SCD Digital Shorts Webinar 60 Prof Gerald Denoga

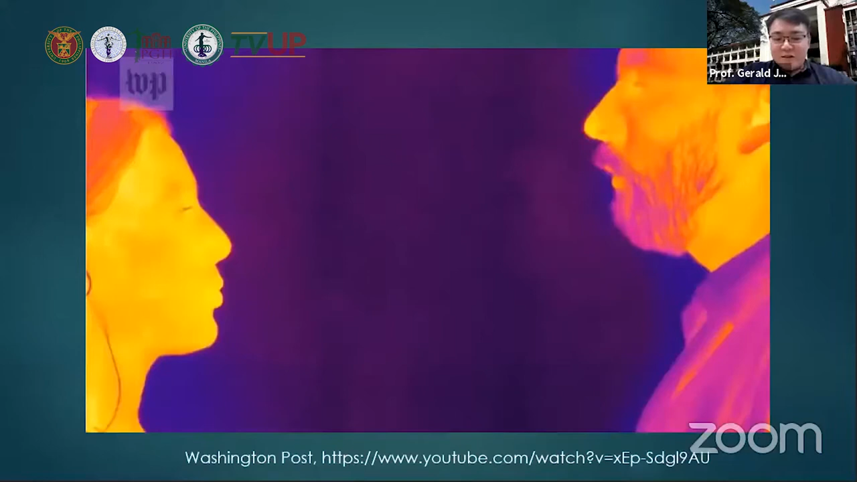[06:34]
Ito, nakikita natin na yung exhalation po natin will produce micro droplets as well.
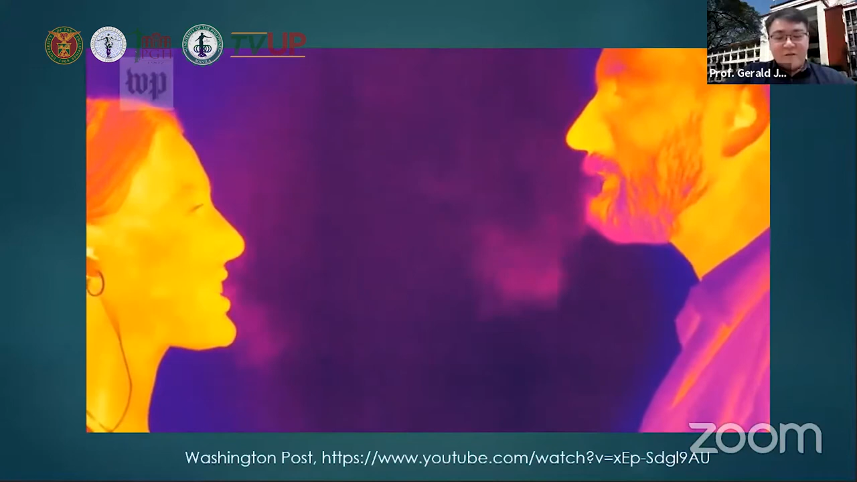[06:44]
Now, of course, some people would argue, well, we already have health protocols in place. For example, face masks. But face masks,
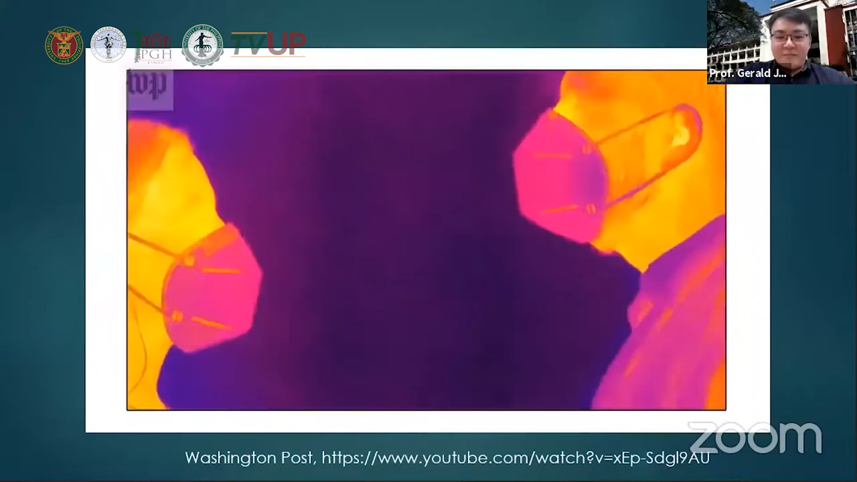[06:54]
napipigilan supposedly yung pagkalat, okay? And that's true, okay? We can expect that at least half of the droplets that we expel can be impeded by face masks,
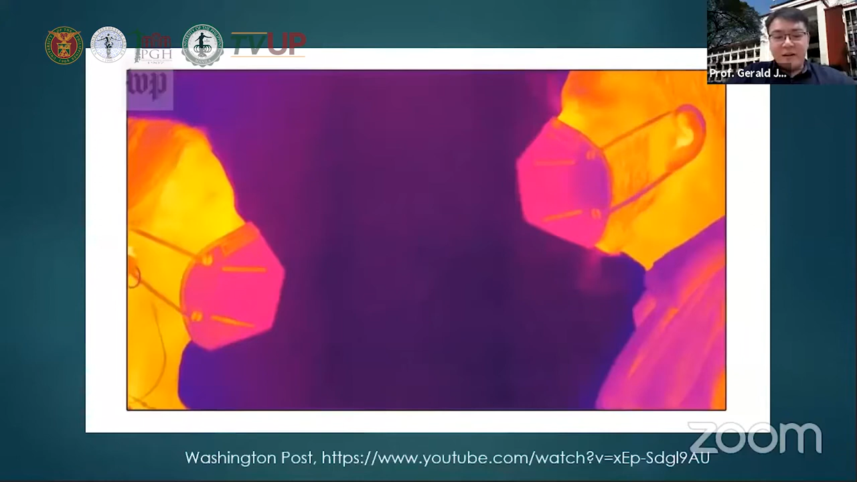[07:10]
as shown here. Even when a person sneezes, filtered out po yan.
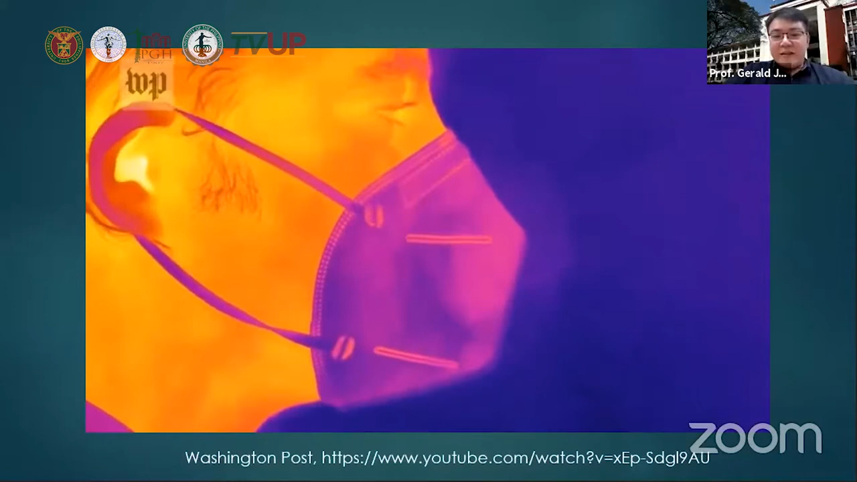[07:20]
But there will be unideal cases. For example, if a face mask is not properly fitted or worn, this person here is on the cell phone,